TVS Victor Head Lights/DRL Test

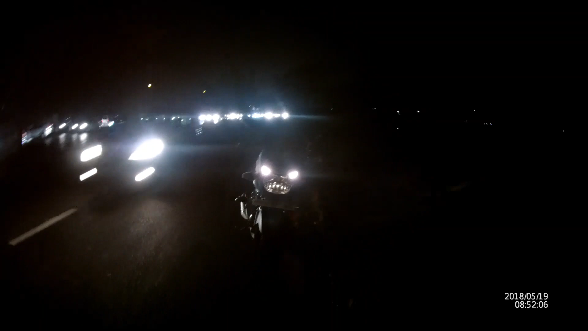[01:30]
So guys, whenever your headlamps are on and you turn off the engine,
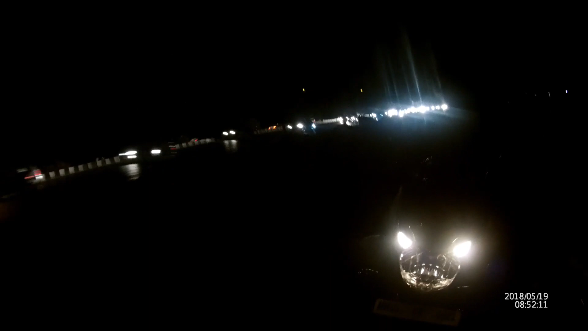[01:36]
these two particular, you can say side lights which act like, cat eye, it's always turn on and it gives a bit of illumination.
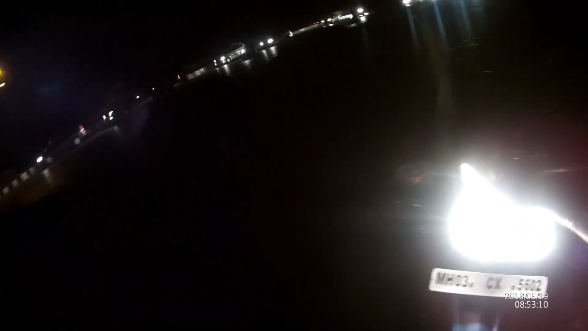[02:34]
This two bulbs which act as a cat eye. That is very good.
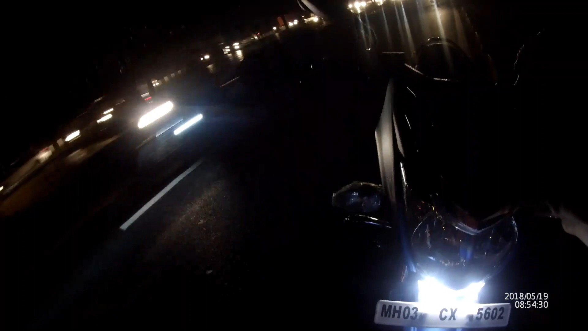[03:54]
Suppose your headlights and your side lights are not working, in that case you can use this daytime running light.